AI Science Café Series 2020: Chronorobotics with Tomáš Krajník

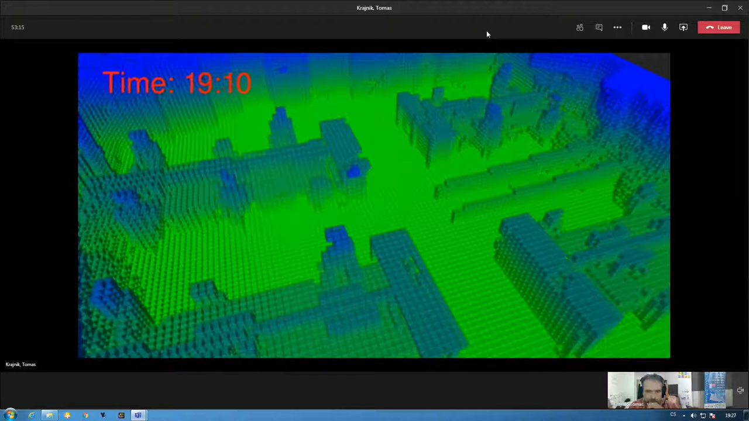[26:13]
of the day and appearing again. So the robot would actually understand and it would know how the three-dimensional environment representation would change over time.